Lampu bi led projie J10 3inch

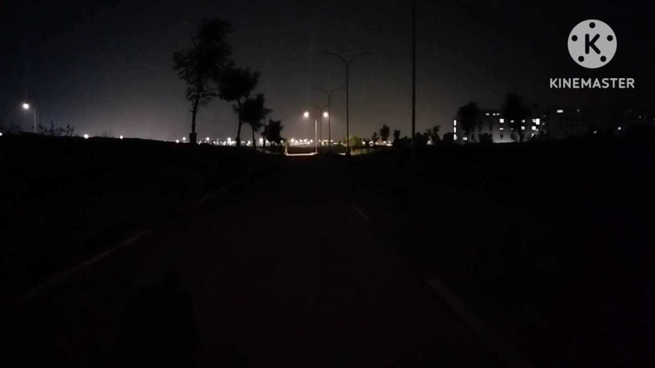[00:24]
suara cahayanya guys kayak seperti apa guys tadi kan C1 ini C10 kita akan tes cahayanya boom guys gila Hai ini lebih terang lagi nih daripada C1 ini aktual powernya aja loh Bim ini
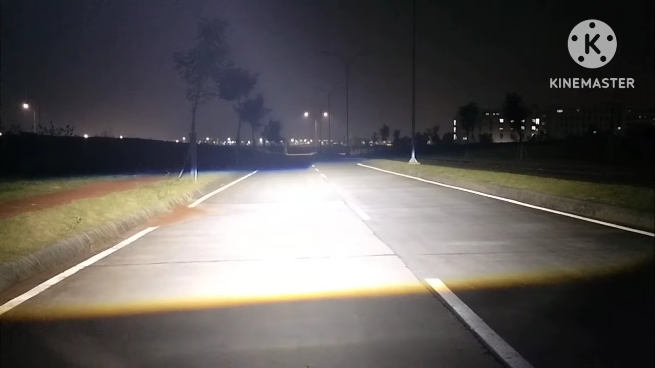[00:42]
68 watt ini lebih lagi lebih parah lagi nih guys lebih parah Hai seperti ini Hai hai bimnya Hai tuh Hai lebih parah lagi daripada yang tadi guys ini yang hai bimnya aja sudah 78 watt ini ini ini parah banget guys terang banget keren ini satu aja